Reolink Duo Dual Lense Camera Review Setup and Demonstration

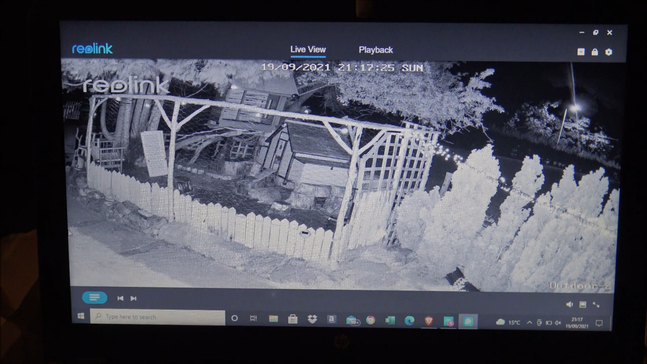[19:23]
one of the final things I want to show you was night vision now this is part of the camera it's something you don't have to enable but I just really want to give you a quick overview of this so at the moment as you can see the time on here it's just gone 9 o'clock at night and it is pitch black out there I can't see anything but I know the image isn't completely sharp but I think for how dark it is that is very good I'll just show you the other image from the second lens